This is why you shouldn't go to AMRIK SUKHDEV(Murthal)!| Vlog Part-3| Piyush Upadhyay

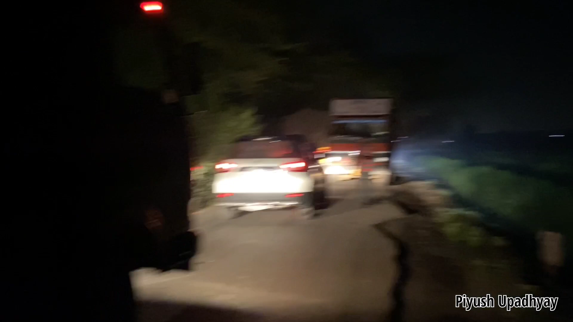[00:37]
हम मूर्तल से तो निकल गए लेकिन रास्ते में सिंधु बॉर्डर पड़ता
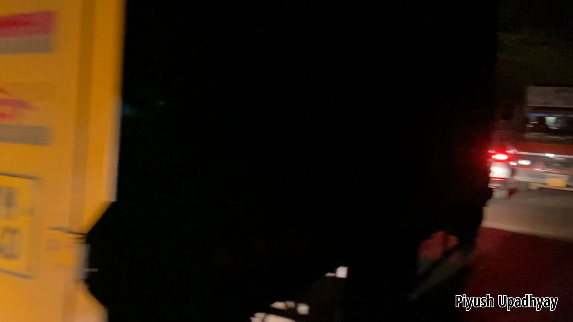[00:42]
है और वहाँ पे किसान आंदोलन चल रहा था तो उसकी वजह से ये बाईपास लेना पड़ा और रात में रोड
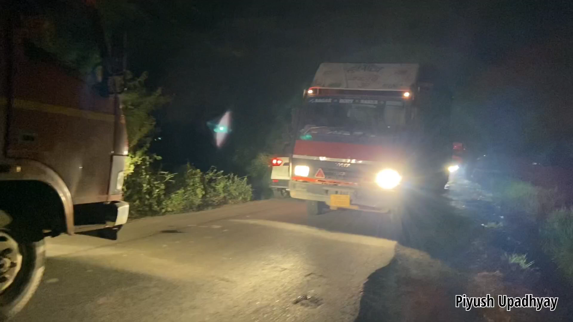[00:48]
पतला था और इस पर ट्रक भी चल रहे थे तो इस वजह से जाम बहुत ही ज़्यादा लंबा लगा हुआ था।
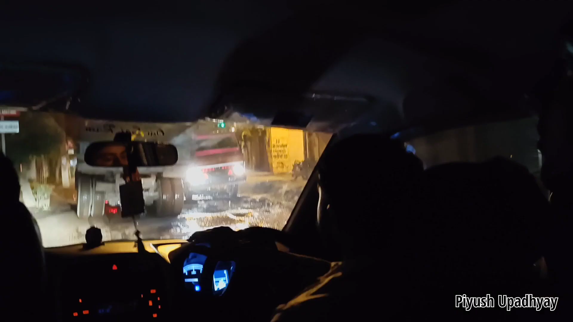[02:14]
मोटरसाइकिल सी तो आ रही है सामने से, गाड़ी आ रही है